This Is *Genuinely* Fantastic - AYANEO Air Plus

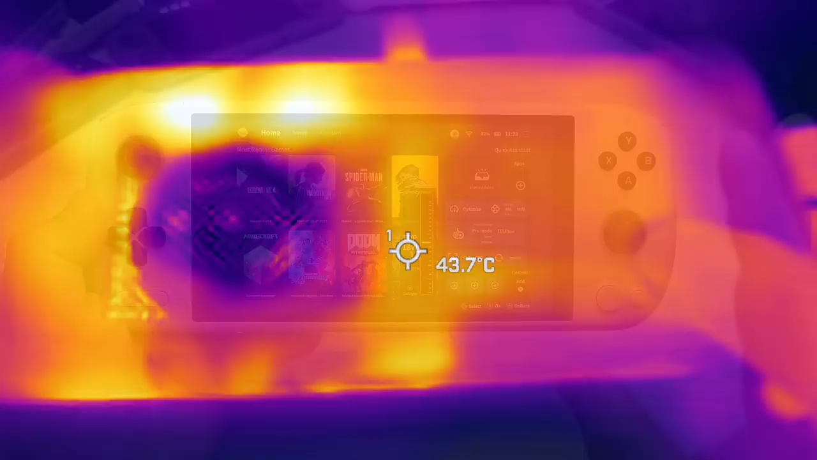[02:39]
On screen: spot 43.7°C
Now, this is something that we should have already covered in the video, that if we took a look at the thermals of the device itself, if you're connected to a charger, that's pretty much the only way that I would recommend running at 28W,
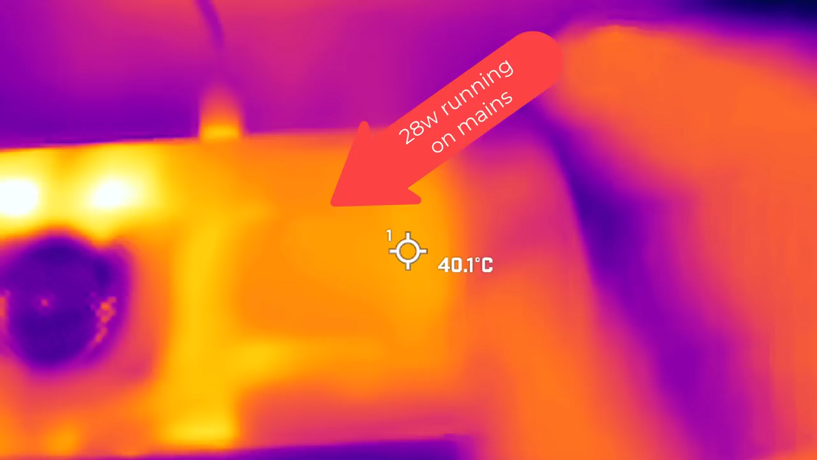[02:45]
On screen: spot 40.1°C
and the battery should be at 100%, because if it's not at 100%,
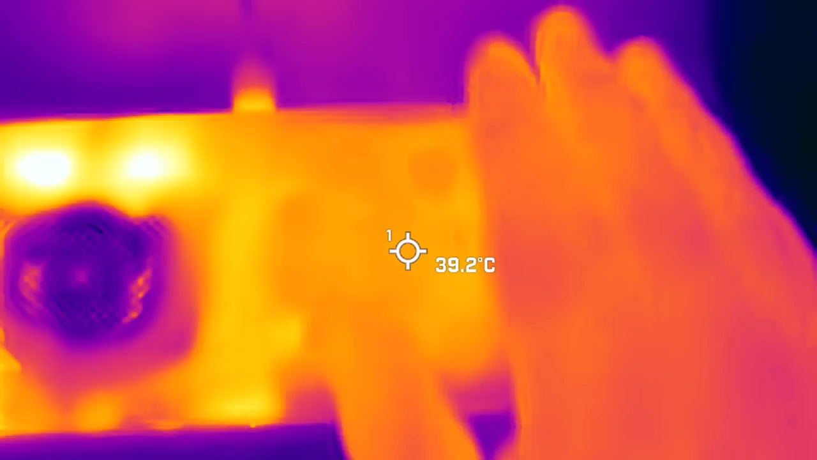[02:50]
On screen: spot 39.2°C
that means that the battery is going to be recharging while also powering the device at the same time, and then you're going to get a little bit of extra heat.
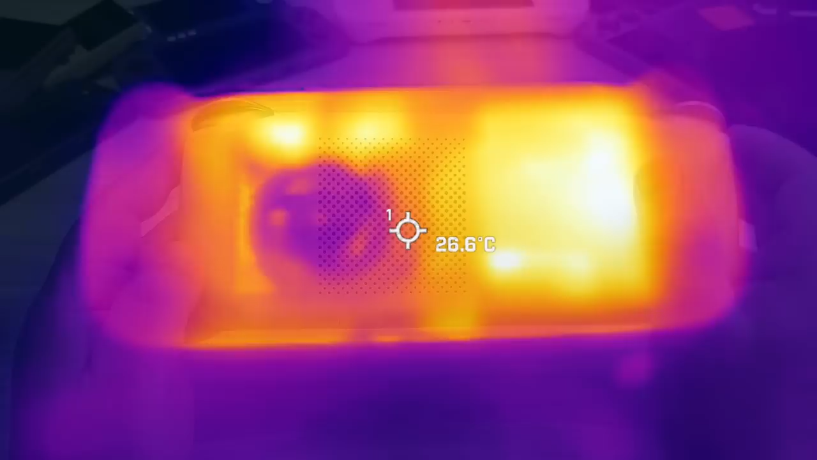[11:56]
On screen: spot 26.6°C
However, if we were to take a look at the thermal scans of this device at 28 watt, when it's running off a battery,
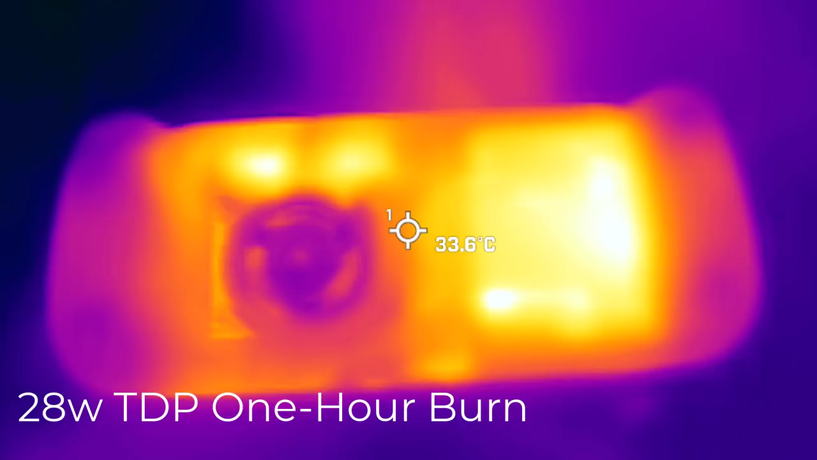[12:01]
On screen: spot 33.6°C
you can see that the battery portion right here is actually heating up considerably.
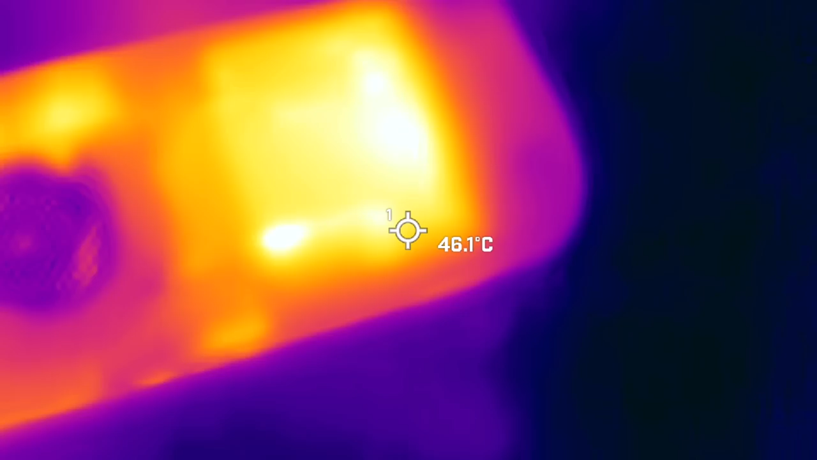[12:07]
On screen: spot 46.1°C
So not only are we getting heat, which would be from the right hand side where you hold it with your right hand, but we're also going to be getting heat that is spilling over to where you hold it in your left hand.
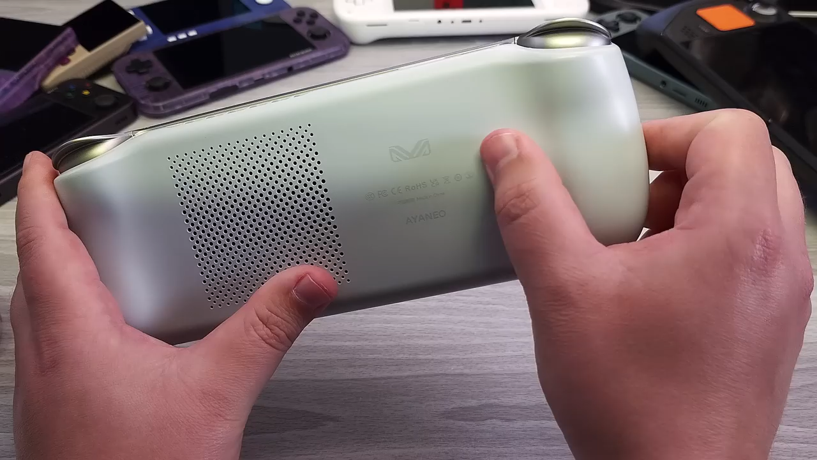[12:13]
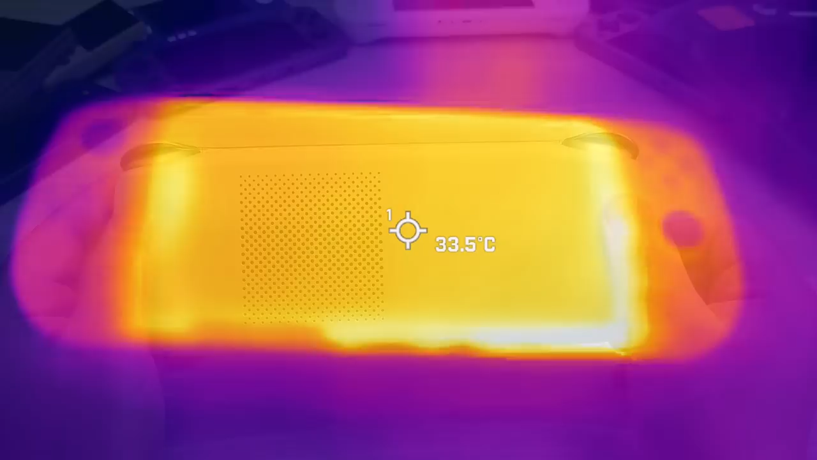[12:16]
On screen: spot 33.5°C
Even with how far off the grips are, we're actually going to be seeing heat thermally transferred to the outside casing right where your grip is.
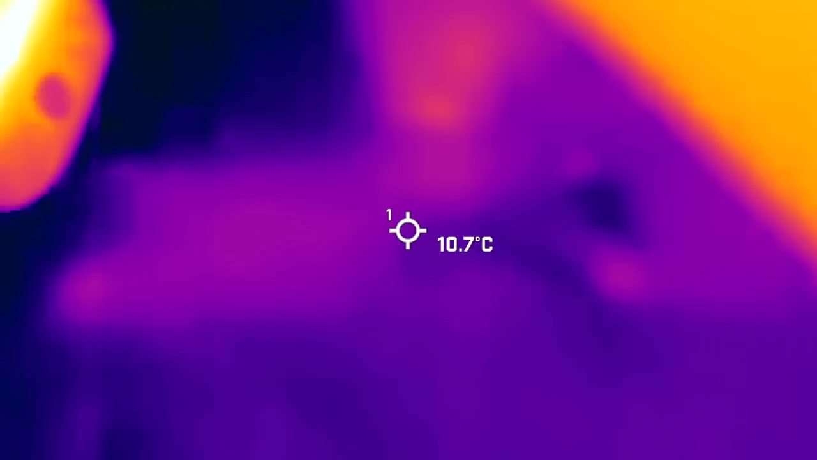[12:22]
On screen: spot 10.7°C
This is only at 28 watt.
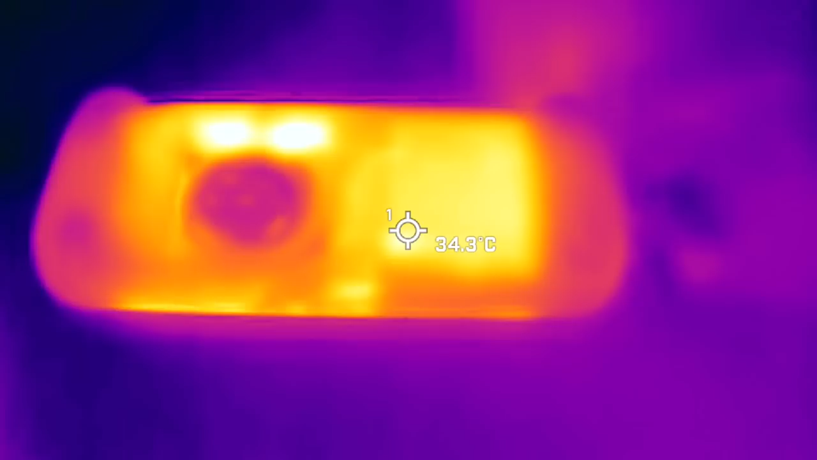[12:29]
On screen: spot 34.3°C
If you're running on battery, it is recommendable to run at 15 to 18 watt.
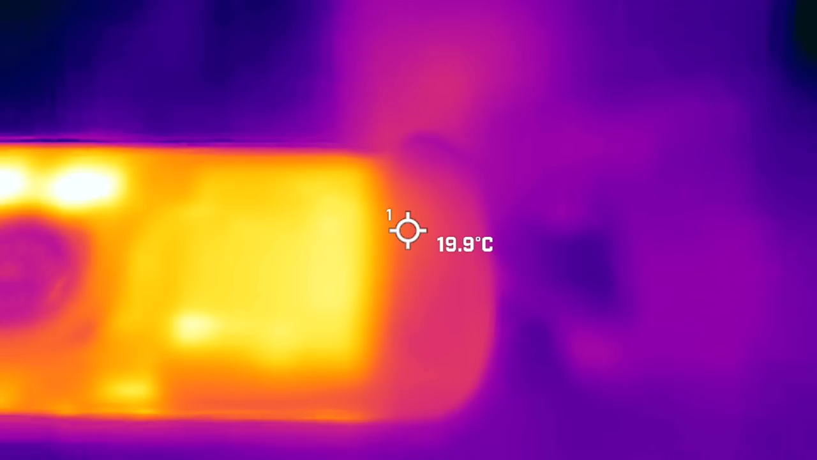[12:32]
On screen: spot 19.9°C
And in those TDPs, even though in the thermal scans, you can see that you can still see where the battery is heating up.
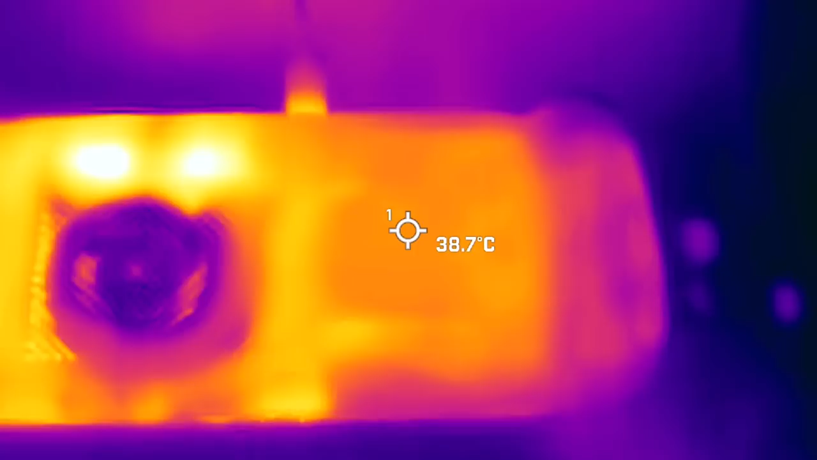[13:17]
On screen: spot 38.7°C
what's going to happen is that you're actually not going to have the battery in use at all.
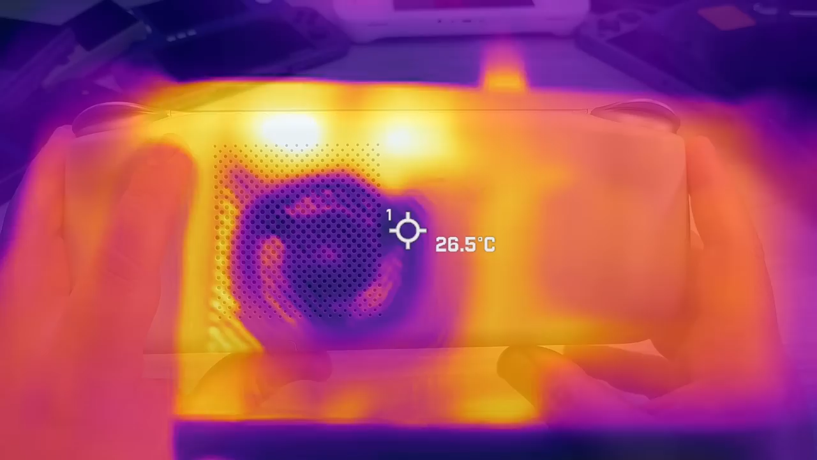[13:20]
On screen: spot 26.5°C
And if we take a look at another thermal scan, you can see that even at 28 watt while it's running, but connected to a charger, that the battery is not in use at all.